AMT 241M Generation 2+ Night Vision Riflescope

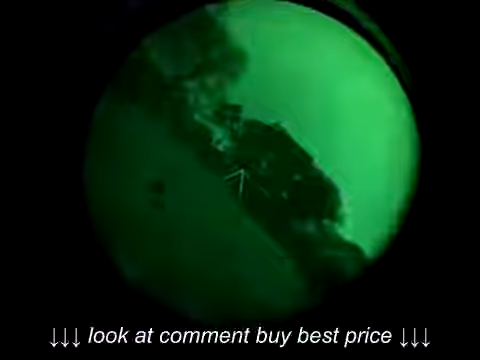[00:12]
it's quite a clear picture actually.
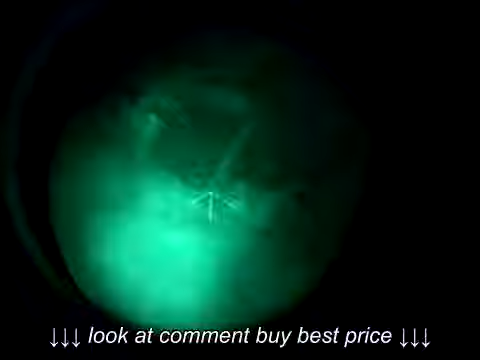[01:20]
Yeah, that's the gate just down here.
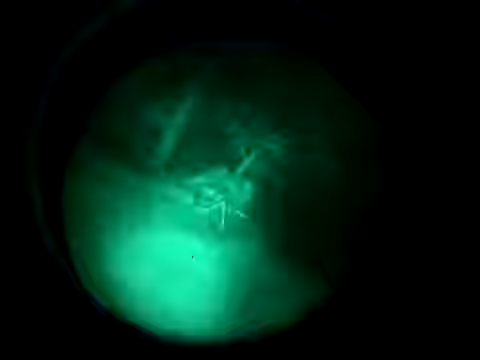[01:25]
This is about 30 yards, 30 yards.
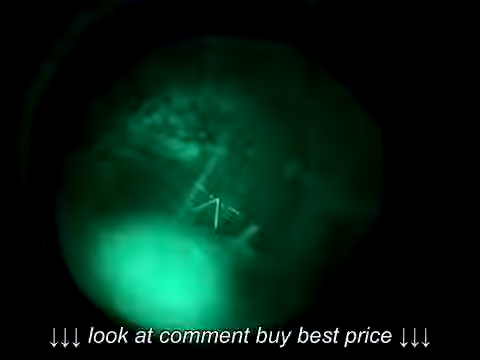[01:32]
So the inbuilt illuminator is pretty good actually. Just following the fence line up here, the hedge line. Further and further and further up. So you can see good eye shine just flick it up another night, so that's where they are.
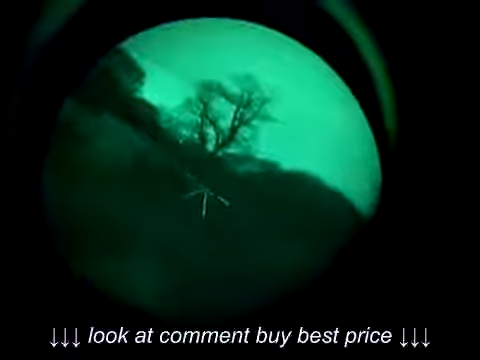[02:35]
I'm quite happy and the resolution on this is fantastic.
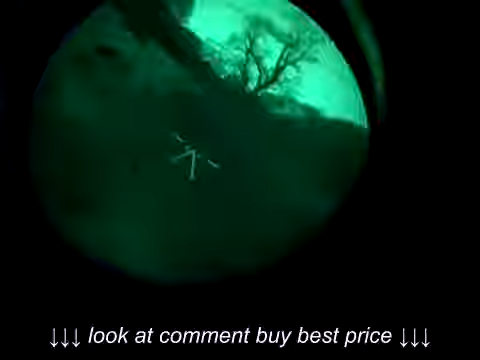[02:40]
As you can see in the pictures yourselves, that is pretty damn fine.
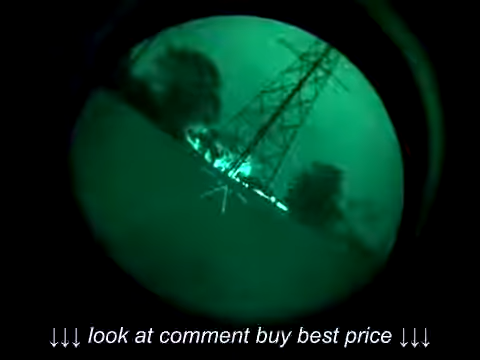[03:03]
And this car coming over the hill. It's very, very dull headlights visually. But you can see how much this amplifies the light. Because I can't even see those headlights really. At all.
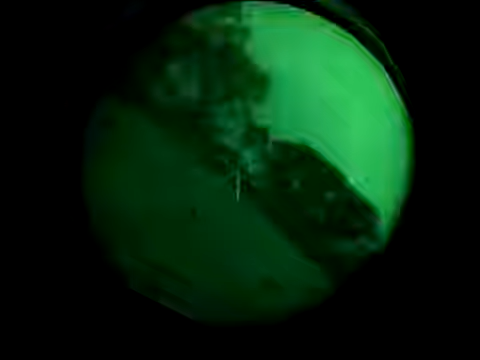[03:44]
Oh, it's quite a clear picture actually.